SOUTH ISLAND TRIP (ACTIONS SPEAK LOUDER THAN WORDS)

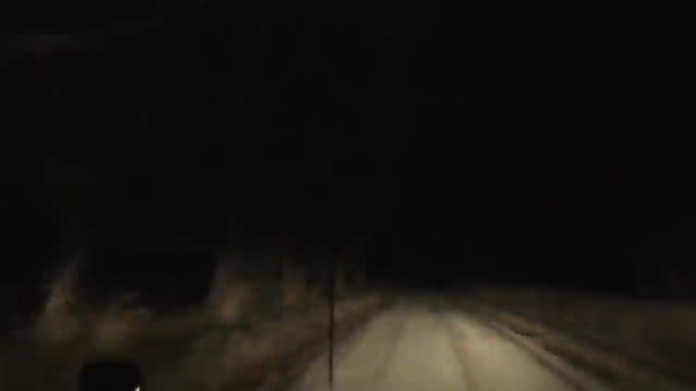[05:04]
We're just coming back, heading back to Blenheim to Anton's and come around the road here, and there's been a bit of a slip,